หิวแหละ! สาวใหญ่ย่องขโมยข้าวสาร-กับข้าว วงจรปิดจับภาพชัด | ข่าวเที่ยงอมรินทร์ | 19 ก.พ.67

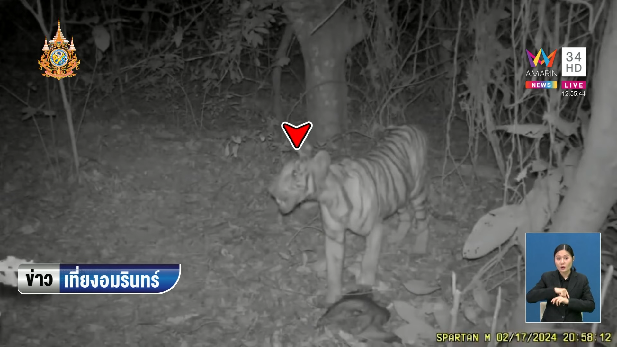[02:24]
ับภาพความเครื่อนไหวได้สังเกตมันพร้อมนะ มันคงหิวโซพร้อมโซเลยค่ะทีนี้เจ้าวะทีเขาก็ซุ่มดูอย